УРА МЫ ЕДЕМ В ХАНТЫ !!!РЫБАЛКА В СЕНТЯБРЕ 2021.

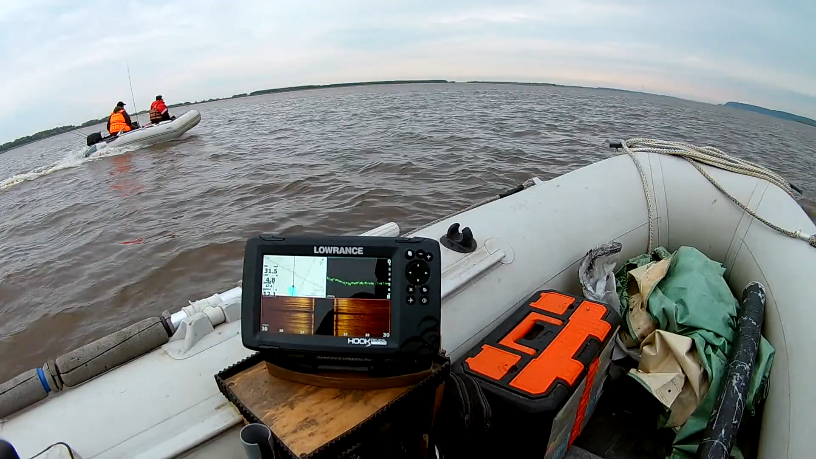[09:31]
Погодка более-менее подтвердила сегодня. Такой ветер сильный. О, первая щучка.